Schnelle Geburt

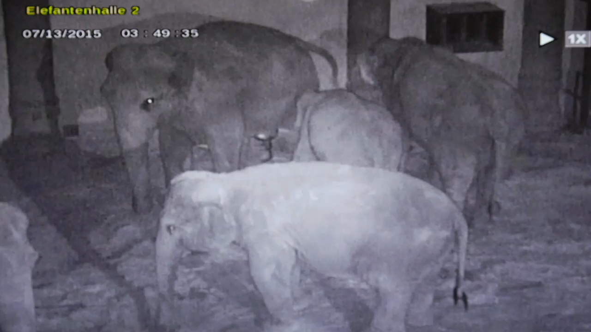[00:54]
Doch dann geht alles ganz schnell und nach wenigen Minuten rutscht das Elefantenkäbchen in die Welt. Ganz plötzlich kommt Bewegung in die Herde. Das lautstarke Trompeten zeigt die Aufregung der Tiere. Doch die Bilder machen schnell deutlich, hier ist gerade ein gesundes Mädchen zur Welt gekommen.